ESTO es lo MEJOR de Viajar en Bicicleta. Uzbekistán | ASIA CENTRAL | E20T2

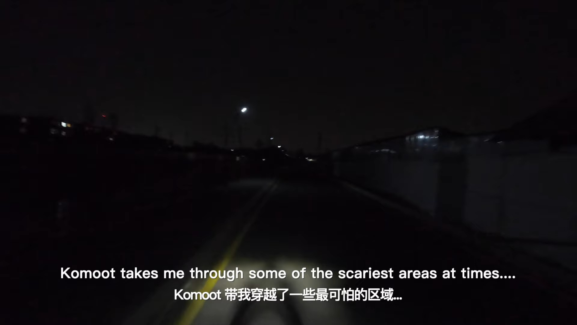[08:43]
Comut me ha ido a por unas zonas que da más miedo a veces. No hay ningún coche por aquí. No hay mucha luz.